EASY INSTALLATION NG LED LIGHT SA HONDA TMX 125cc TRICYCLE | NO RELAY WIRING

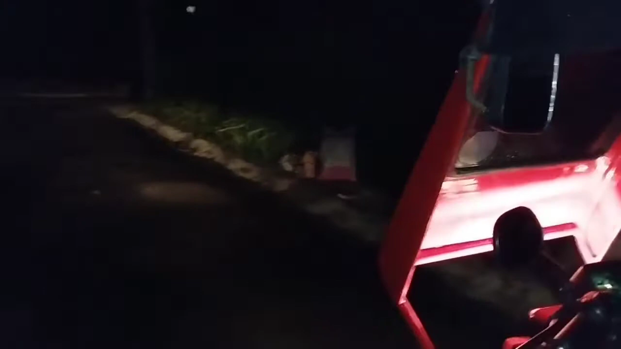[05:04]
Yan lang Stock na ilaw yan I-high-end load natin sya Yan lang